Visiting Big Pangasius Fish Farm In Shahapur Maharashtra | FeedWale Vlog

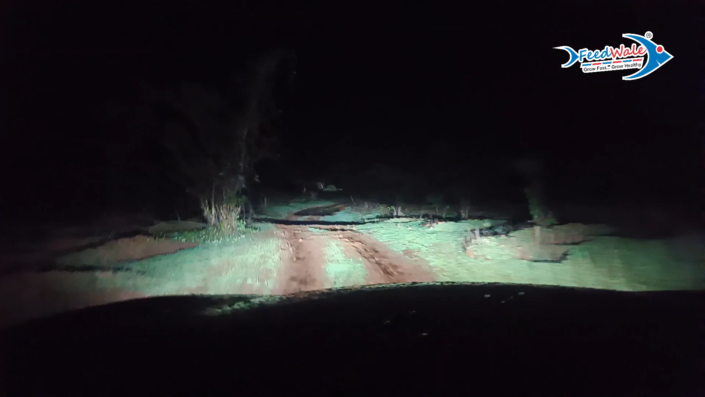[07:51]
खतरनाक वाला की है और काफी किचड भी हो चुका है क्योंकि
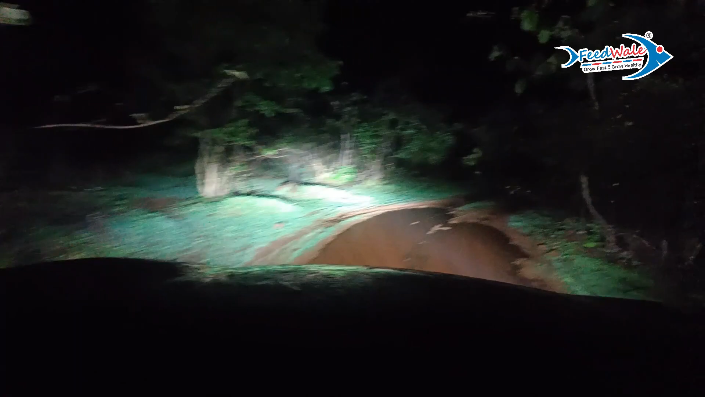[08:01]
बारिश बहुत ज्यादा हो रही है यहां पर अभी थोड़ी सी रुकी है बारिश और यहां से अभी हम लोग निकलेंगे हैवे पोश्चने को कितने है चार पाच किलोमेटर है तो हम लोग यह सब आपको इसलिए दिखा रहे
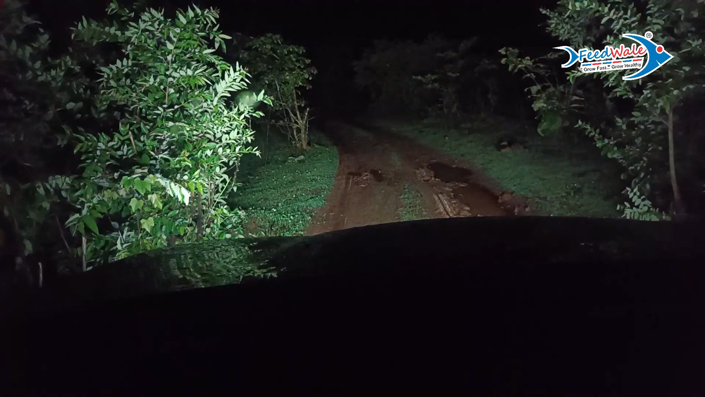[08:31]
यहां पर अगर मैं रिपन नूटरल किया और यह गाड़ी बंद अगर मैं कर दू तो आप देखिए पूरा अंधेरा हो गया है अब गाड़ी स्टार्ट किया हूँ मैंने यह सिर्फ डी आरेल चालू है और यह लोवर बीम और यह अपर बीम आप देख सकते हो कितना अंधे
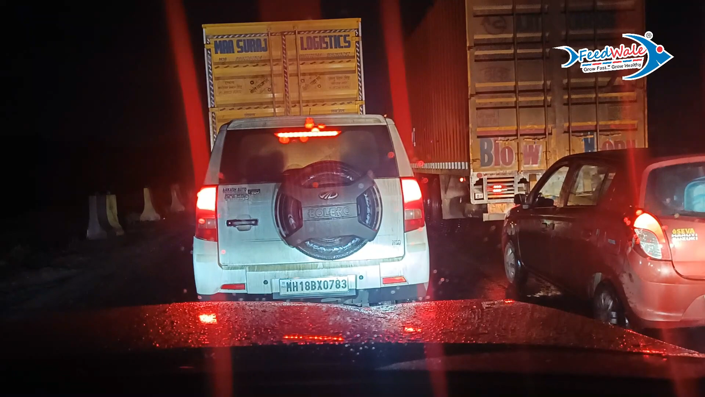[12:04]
भार आने जाने के दूसरे जो रोड है जैसे के वाश भी नहीं होती और खड़े इतने जादा है रोड की कंडिशन बहुत बुरी है यहां पर दो
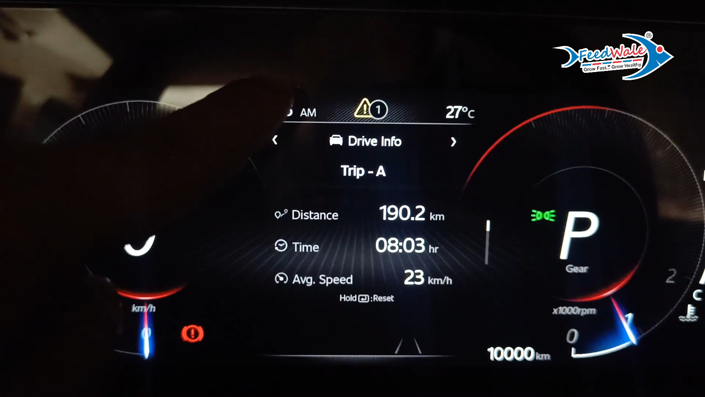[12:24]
बच के 27 मिट पर मैंने आपको दिखाया था अभी दो बच के 35 मिट हो रहे और आप यहां पर देख सकते हो ट्रेफिक वैसे के वैसे ही है यहां पर एक बार ट्रेफिक होती है ना � तो कम
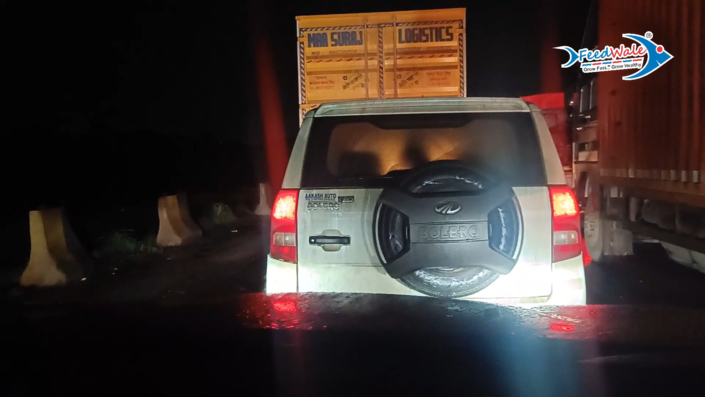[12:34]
से कम 10-15 मिर्ट और कभी-कभी आदे घंटे तक भी गाड़िया एक ही जगे पे खड़ी देती और हिलती तक नहीं है अब पता नहीं पिछले 10-15 मिर्ट से तो मैं यहीं पे खड़ा हूँ और खितनी देर यहां पर रुखना पड़ेगा पता नहीं
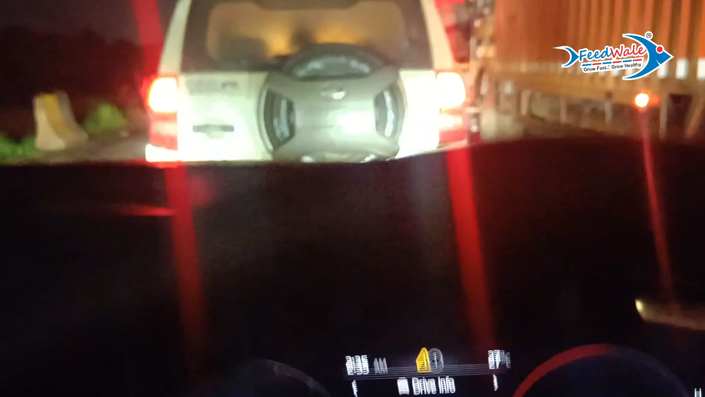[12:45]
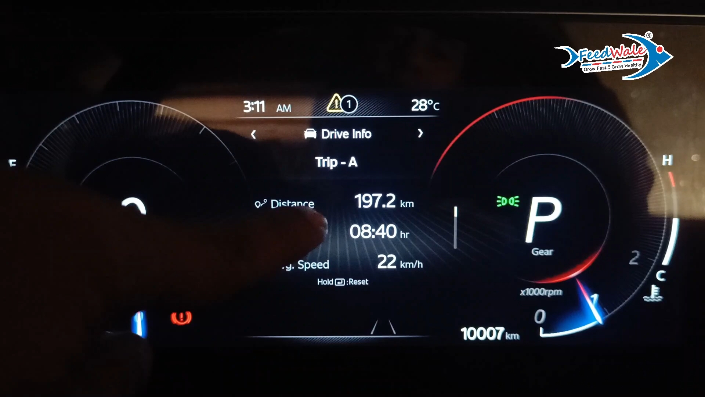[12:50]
तीन बच्के 11 मिनिट हो गया है साथ किलोमेटर से चला हूँ में सिर्फ और वो भी बहुत रैफिक में
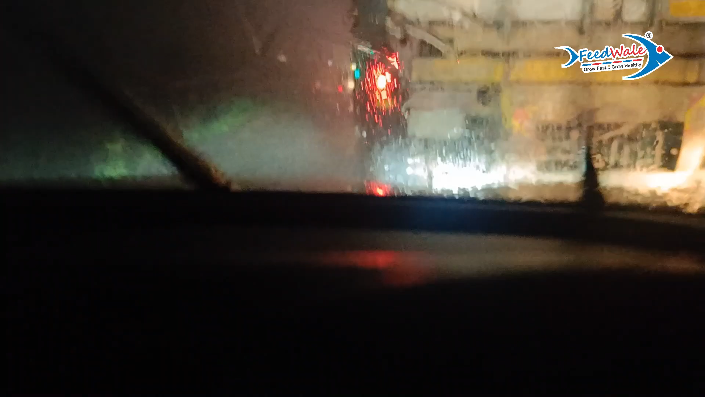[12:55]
और यहां पर देख सकते हो फिर से खड़ा हो गया हूँ दूर तक सब गाड़ियां
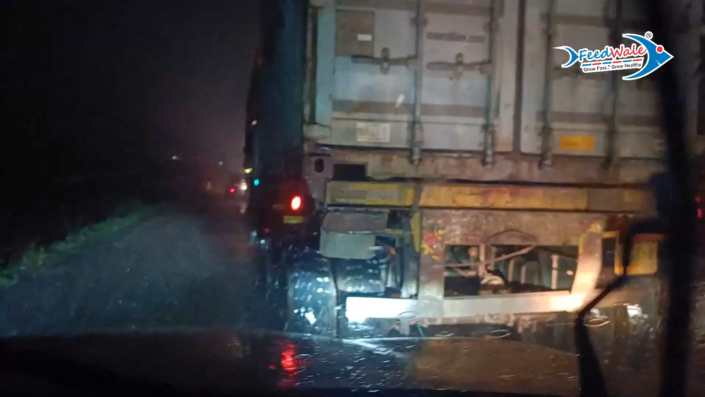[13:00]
खड़ी है रैफिक है बहुत जादा और बरसाद भी बहुत तेज हो रही है घर तो पहुषना है पर कब पहुचूंगा